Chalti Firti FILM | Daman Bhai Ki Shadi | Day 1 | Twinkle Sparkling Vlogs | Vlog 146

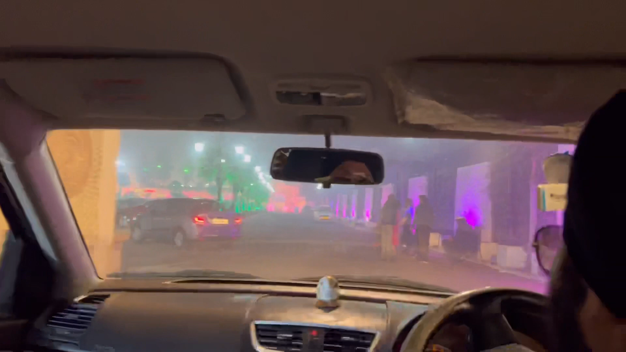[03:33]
ऐसे भी दो हैं ना, दो पार्टी चल रही हैं। In 500 meters, make a U-turn.